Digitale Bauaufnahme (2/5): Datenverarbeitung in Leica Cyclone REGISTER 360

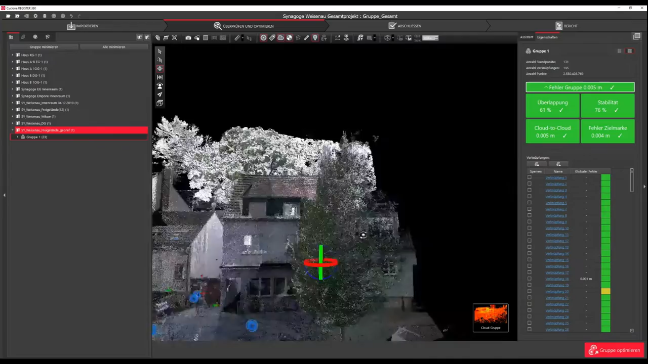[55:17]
und kann dann den Scan auswählen, indem man weiß, dass bestimmte Zielmarken zu erkennen sind.
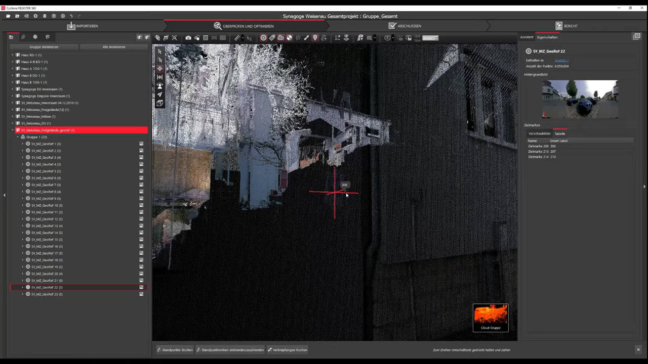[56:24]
Hier sieht man auch, dass die direkt dann mit dem Smart-Label benannt werden.
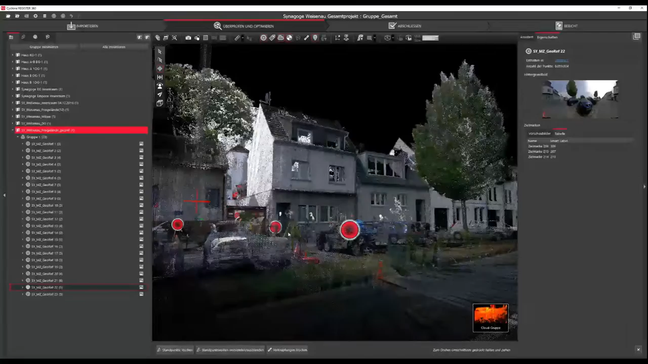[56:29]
Das muss jetzt bei möglichst vielen Zielmarken eben durchgeführt werden, von möglichst vielen Standpunkten.
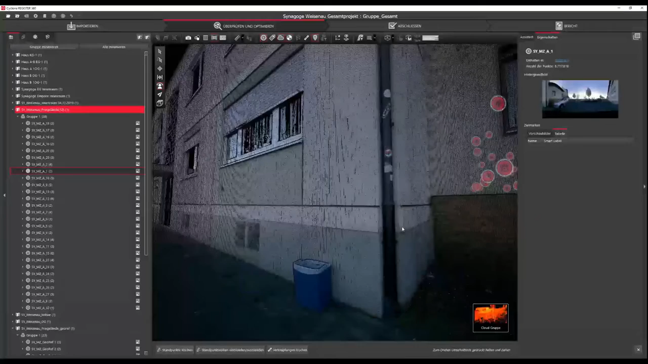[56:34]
Und dann kann man auf
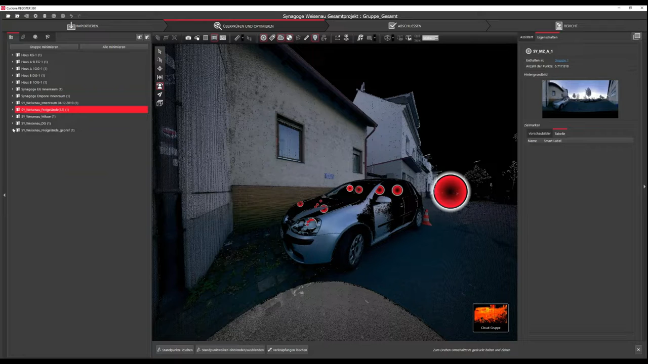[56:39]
der Gruppe der Funktion Kontrolle anwenden, die Georeferenzierung anstoßen.
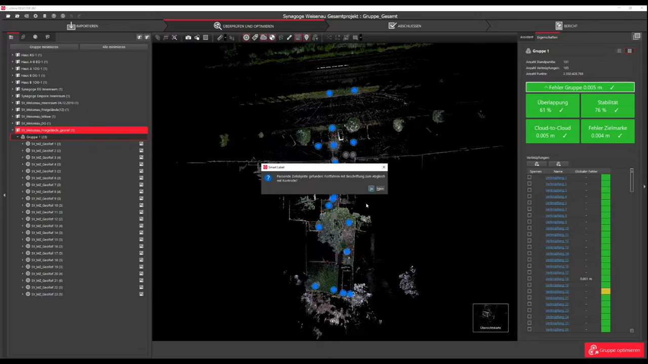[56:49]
Hier kann man jetzt einfach Ja klicken und dann wird die Kontrolle angewandt. Dann sieht man jetzt, dass die Zielmarke sich, äh die Punktwolke sich anders ausrichtet. Die ist jetzt nach Norden orientiert, also Norden ist oben auf der Karte und die ganze Punktwolke, also die ganze Gruppe ist jetzt dann georeferenziert.
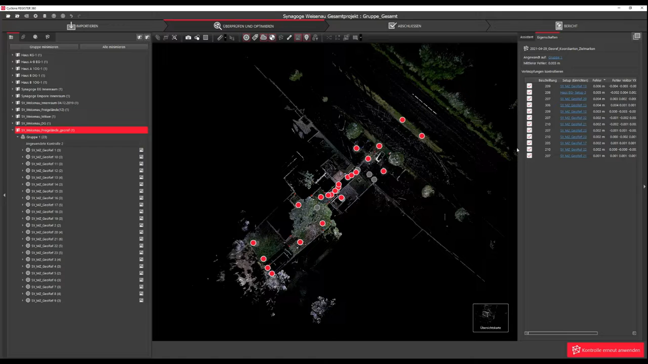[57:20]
Ebenfalls kann man sich hier noch die Kontrolle anzeigen lassen und sieht dann eben auch einfach hier noch die Rechtsklaffen. Man sieht jetzt auch in dem Fall, dass es für unsere Zwecke vollkommen ausreichend ist. Man sieht eben hier die Fehler und könnte hier auch einfach, wenn ein grober Fehler dabei wäre, durch eine Punktverwechslung oder einen falsch gemessenen Punkt,
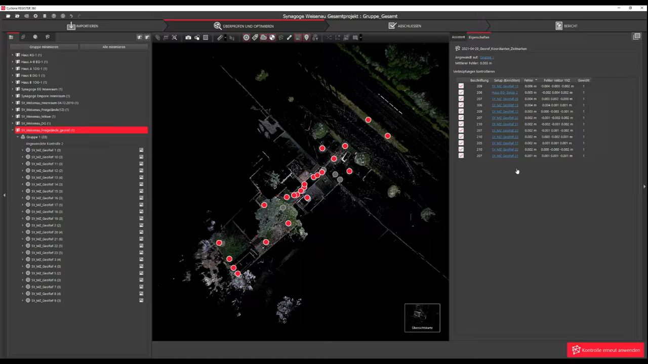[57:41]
diesen auch einfach anschalten und hier auf den Plattenkontrolle erneut anwenden, einfach noch mehr durchrechnen lassen. Im Export der Punktwolke wird noch kurz eine Möglichkeit aufgezeigt, um, ja, Störpunkte jetzt schon aus der Punktwolke zu entfernen oder überschüssige Bereiche, damit eben die exportierte Datenmenge dann möglichst klein gehalten wird.